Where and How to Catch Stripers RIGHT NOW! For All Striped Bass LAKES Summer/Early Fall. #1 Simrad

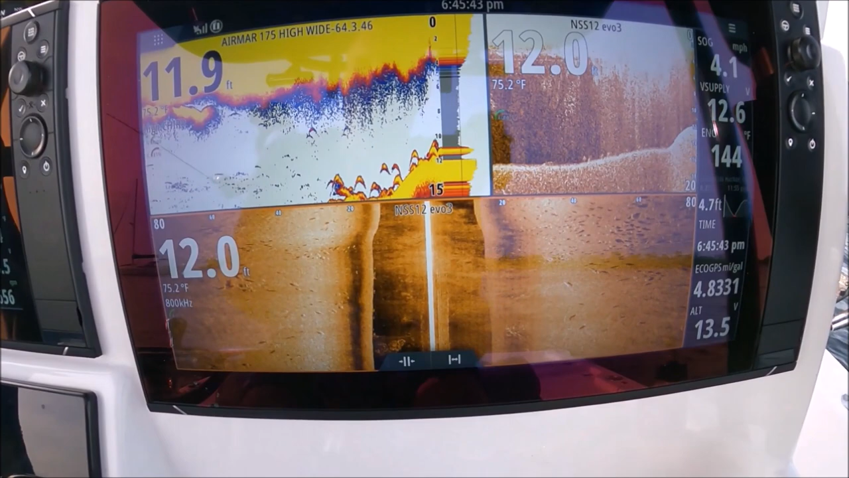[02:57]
On screen: water 75.2°F, speed 4.1 mph
That's what we want to see, what a coincidence, right on the hump
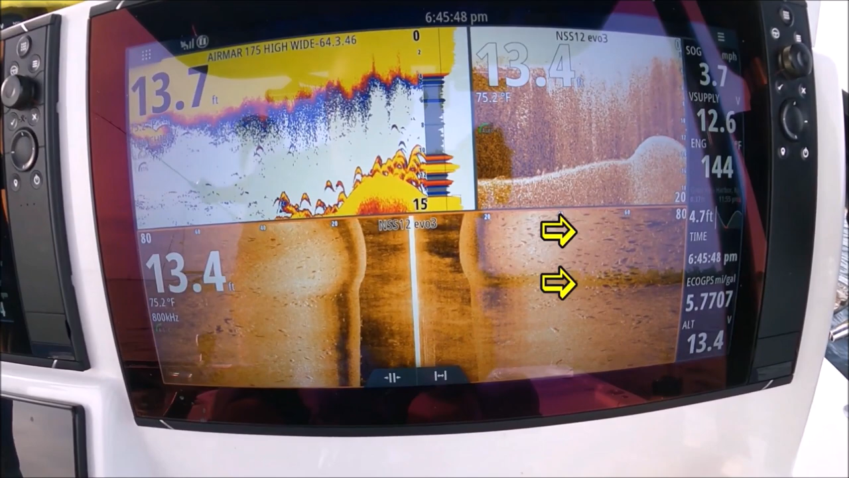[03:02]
On screen: water 75.2°F
It's a mega snatchel, mega snatchel
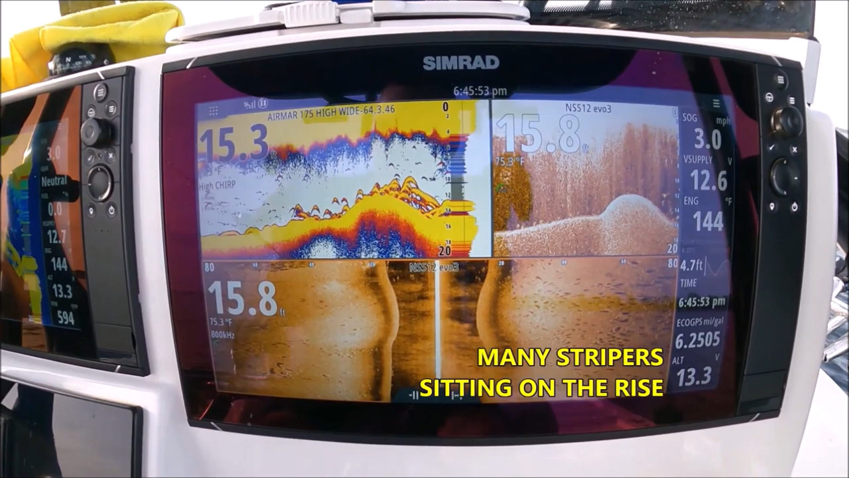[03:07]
On screen: water 75.3°F
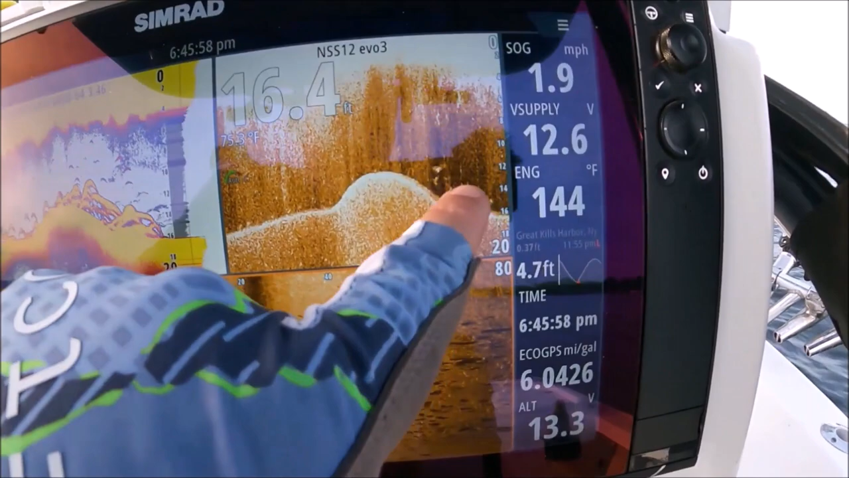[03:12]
On screen: depth 16.4 ft
See that right inside that hump, current goes this way Bass just sit there, line's down
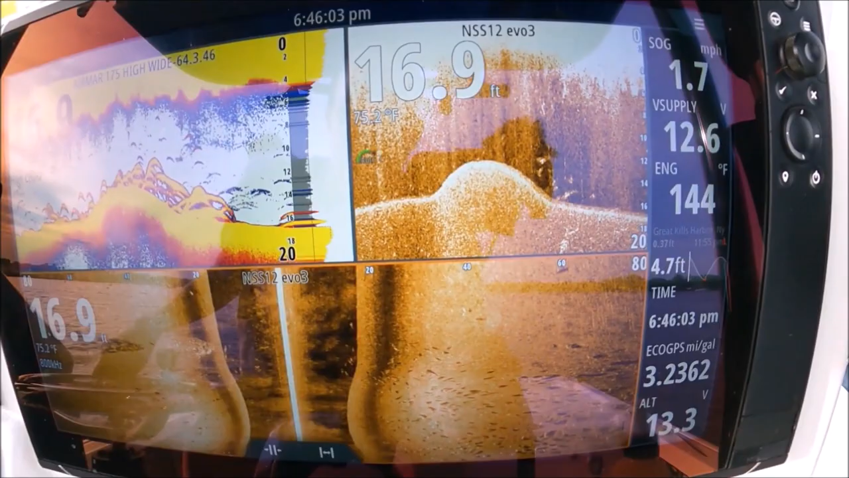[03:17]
On screen: depth 16.9 ft, speed 1.7 mph
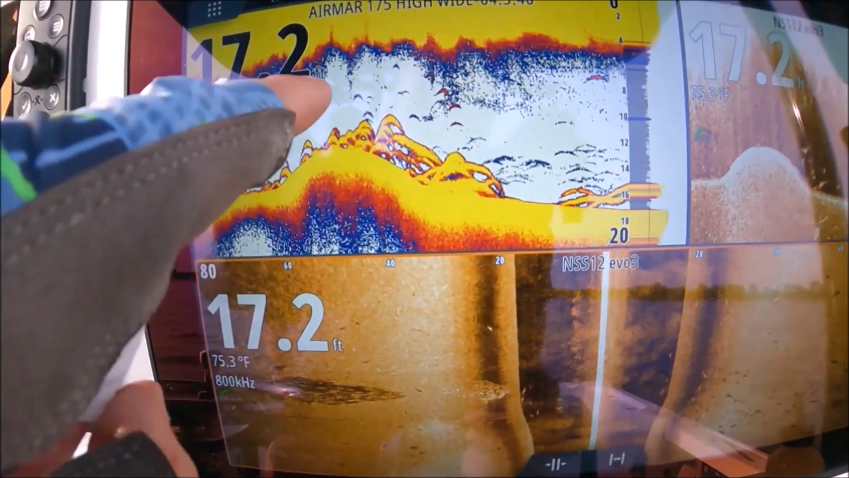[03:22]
On screen: depth 17.2 ft, water 75.3°F
See that all mostly stacked behind the hump, there's some in the front too But you just sit right there, let the current bring the bait too
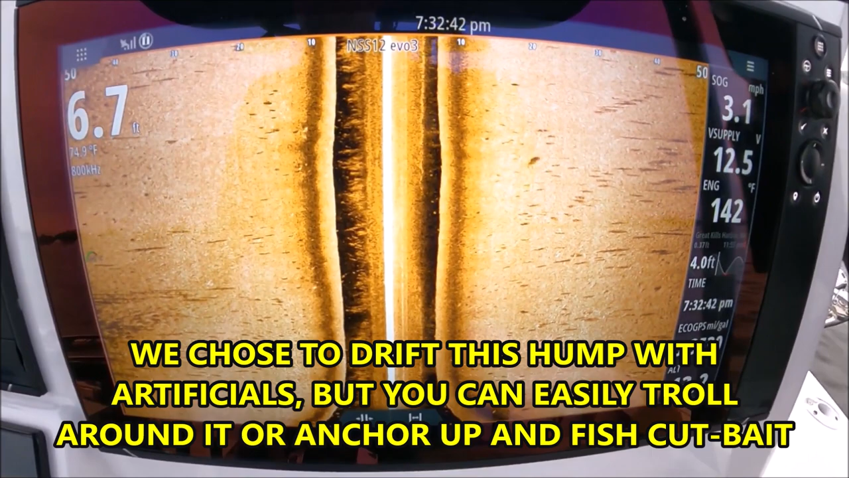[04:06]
On screen: depth 6.7 ft, water 74.9°F, speed 3.1 mph
All those fish Mixed in Earlier they weren't on top of the hump, now they are
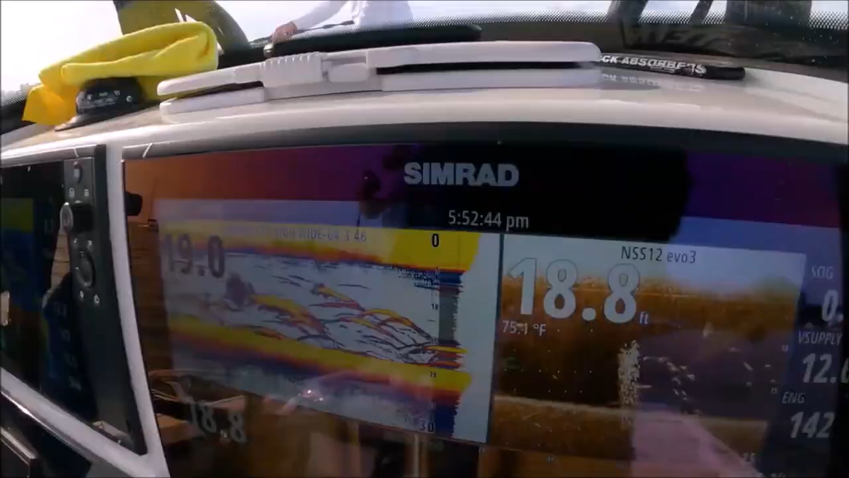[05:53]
You can actually see the striper's chasing the bait right there
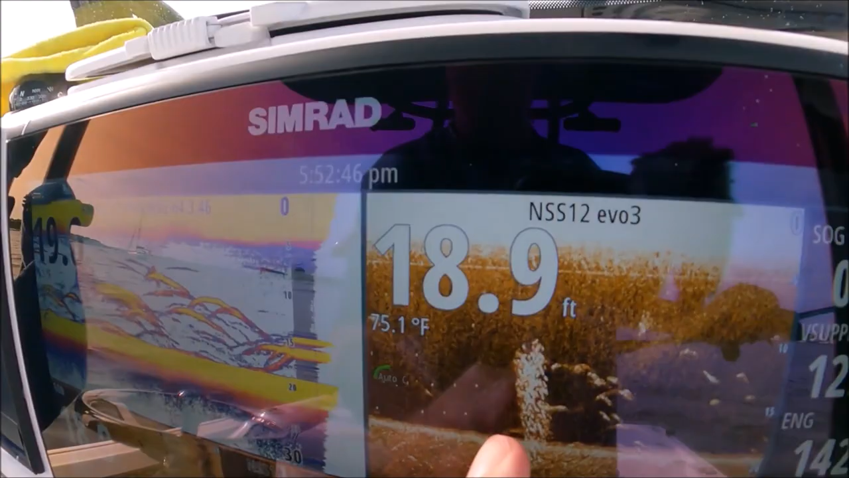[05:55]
On screen: water 75.1°F
We found some fish in a weird place